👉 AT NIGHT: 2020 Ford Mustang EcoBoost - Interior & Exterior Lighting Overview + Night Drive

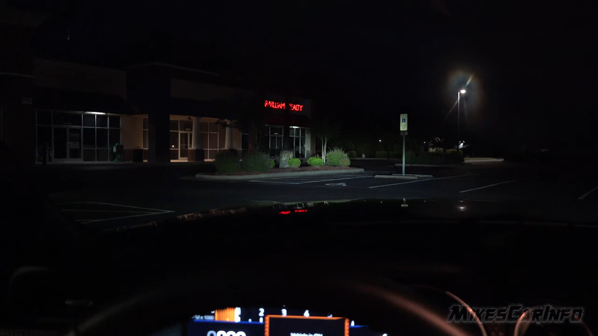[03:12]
So here's a first person view. There's low beams and there's high beams. Low beams, high beams.
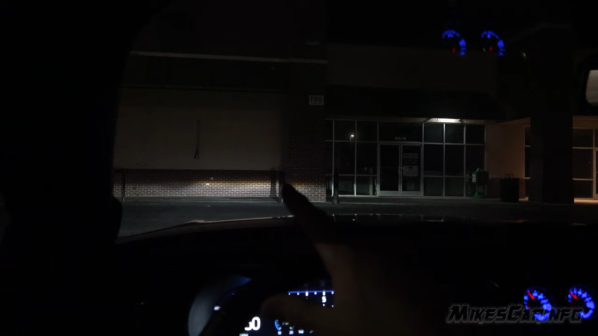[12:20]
So you can see the cutoff line, and it goes up a lot. And these aren't the brightest headlights in the world, but they are pretty bright.